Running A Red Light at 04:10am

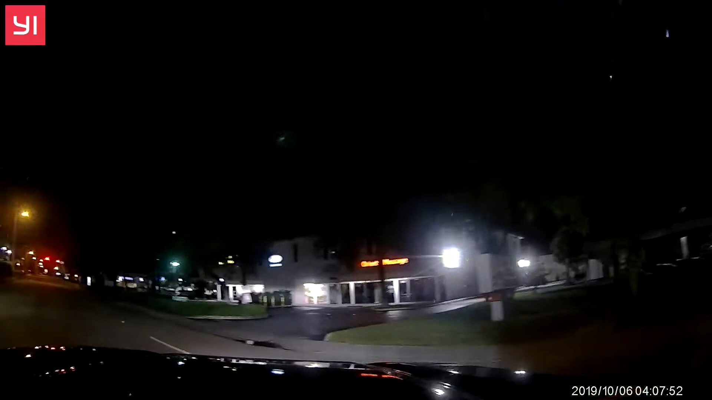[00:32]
In 400 feet turn right and then turn right What? Where are you going? No, it says on 17th street Whoa, look at that guy Jesus Be careful I know that's why I What's this guy, Rich? He ain't stopping either, is he? I don't know Okay, we'll go Okay